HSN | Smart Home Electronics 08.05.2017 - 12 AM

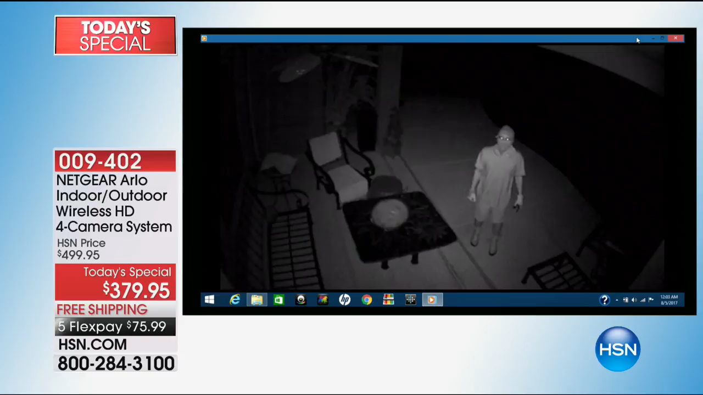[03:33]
Don't be one of the break-ins that happens every 15 seconds in America. I know. And the video that you're looking at, by the way, these are real criminals who were caught because of Arlo.
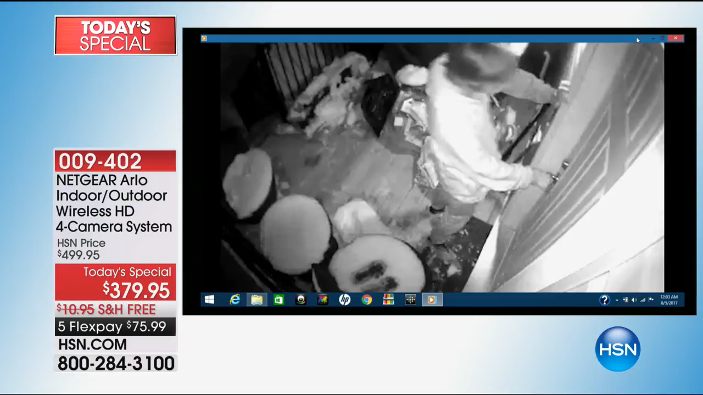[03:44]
These videos right here that you're looking at, Arlo sent these to us. They are real videos, real people. Every single one of these criminals were caught by Arlo.
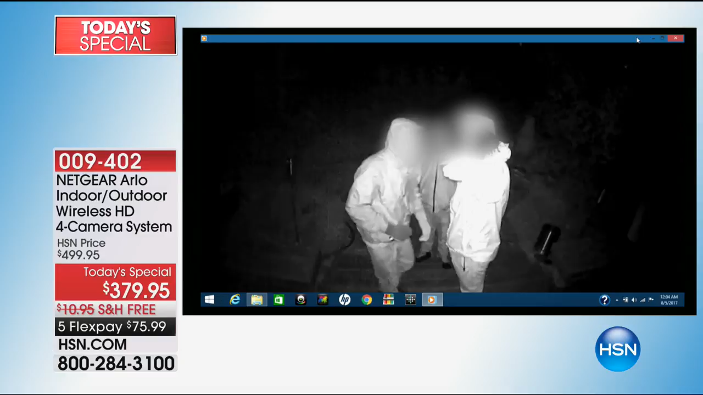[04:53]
right here. Let's see if they're smart or not. Okay. Well, we don't know what they did. This right. guy, a lot of them, they look at the Arlo and then they take off. Yeah. The key is to be able to get these guys before they come right. and break but into your house. But here's the thing. Even if they were smart enough to recognize that it was Arlo, which if they are, good for them, they're still caught. Yeah, they're exactly.
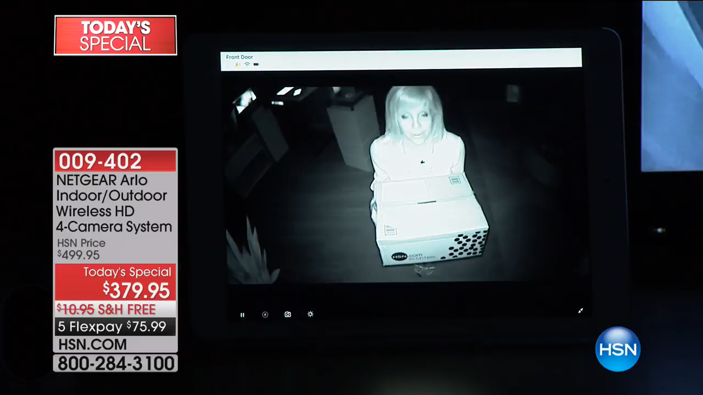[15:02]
Wow. This right here, this is the crystal clear night vision. This is the camera that Arla was created for the U.S. military. It needed to be in extreme weather. It needed to have that crystal clear night vision. I don't know if you can see, but can you read? Is there a label? You can see it's from HSN. Yeah. You can see the label. Your face is very clearly outlined. And I can't see it, but the thing is, these bad guys, when they come up to your porch, your front porch, your backyard, when they see a camera, they take off, they leave.
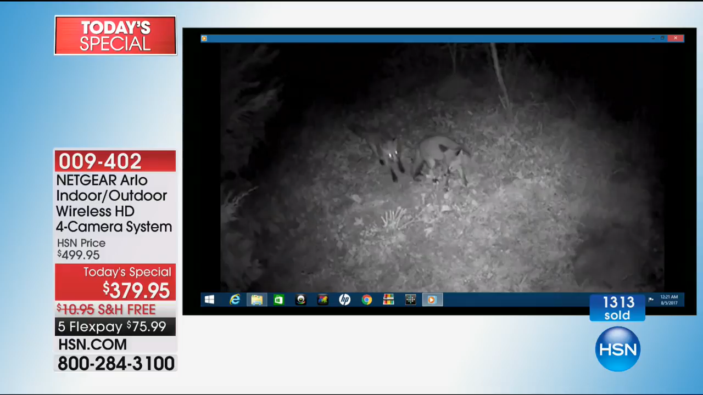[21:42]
And so these are the funny little things. Oh, yeah. So again, whether it's indoors or outdoors and there's motion or body heat, whether it's an animal or whatever, you get the notification.
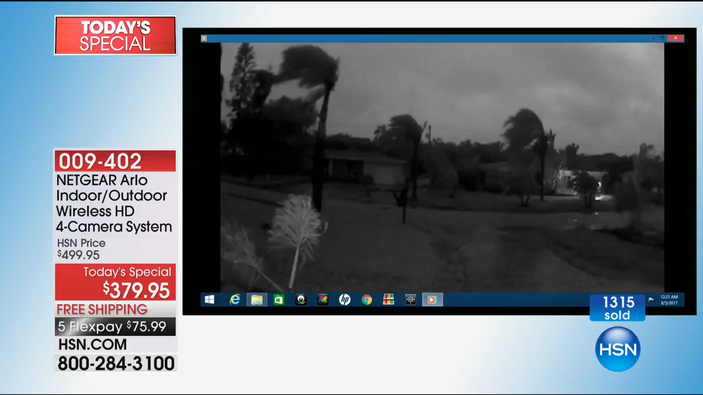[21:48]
Maybe you're out of town and the weather's getting bad and you want to see what's going out.
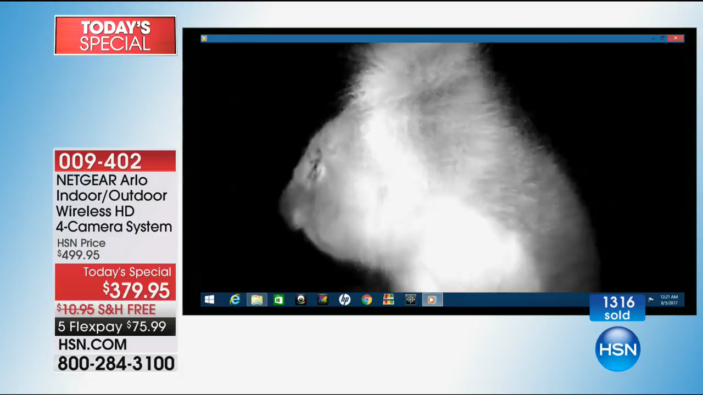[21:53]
This is like Arlo, Australia, right? I know, I'm like... What? Now look at this, the bus driver. Oh, so again, if you want to see what's going on outside your house, and then the horses.
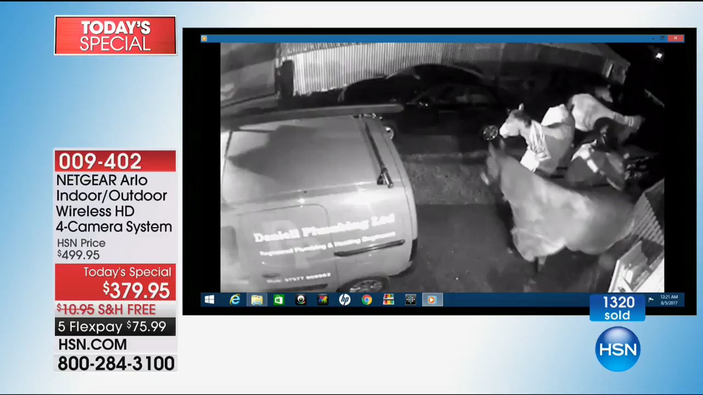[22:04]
Horse, you're a horse girl. You know the I am. The horses got out of the barn. Oh, well, see, but my dad had livestock for years. And seriously, we wouldn't know unless the neighbors called us.
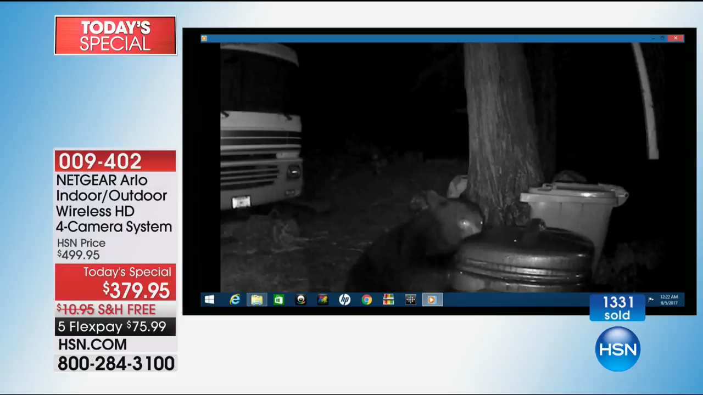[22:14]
Did you know the cows are on the road? Right. I mean, seriously. Or the bears in the trash can. Right.
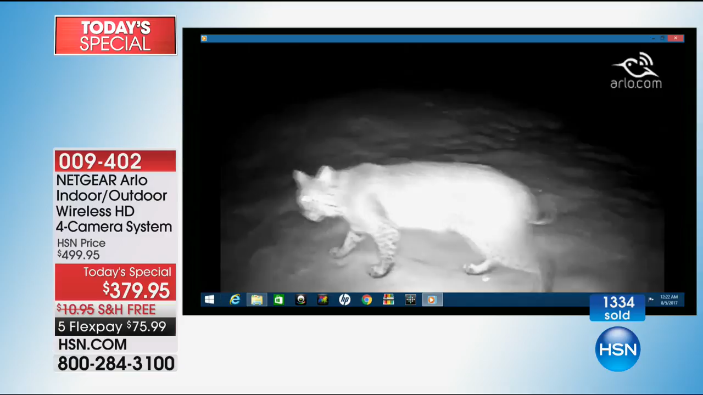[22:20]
And these are all real that people have sent in. These are the really cute. These aren't the scary ones. Yeah.
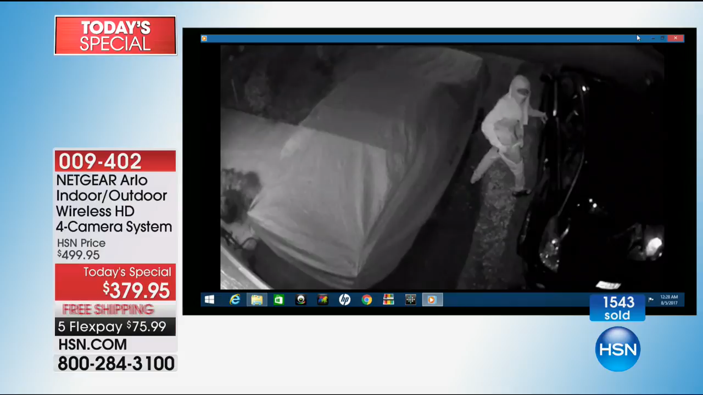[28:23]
Yeah. And there's some young girls. Yeah. So you see these guys, there's the young girls right there. They're trying to get into the garage. Arlo catches them. A lot of times right here, this is the worst.
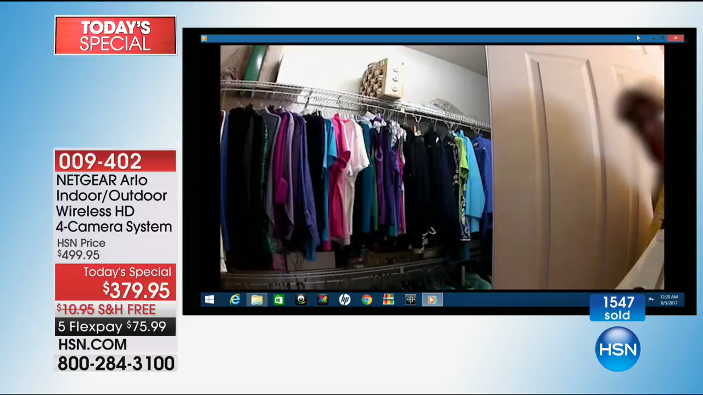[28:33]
This is a landlord with a glove on. He peeks in, he sees the camera, and then he backs up. He backs up out of the closet.
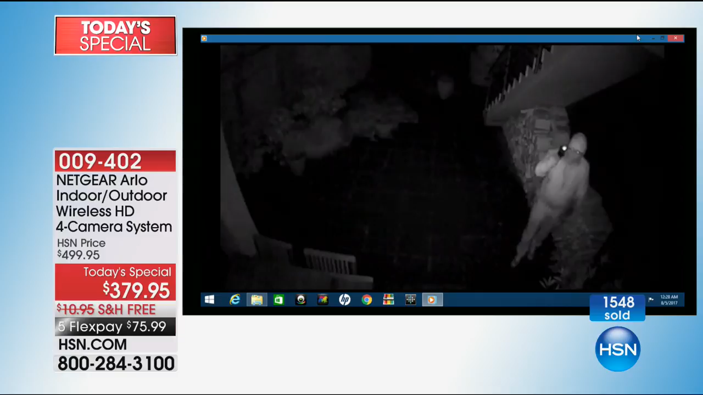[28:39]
Guess what, though? And here's another one. Yep. Doesn't matter if they take the camera or not. Camera still got him. Exactly. They can't do anything about that. And he left. Yeah. They can't do anything about that. Now, this guy, I mean. This guy's just.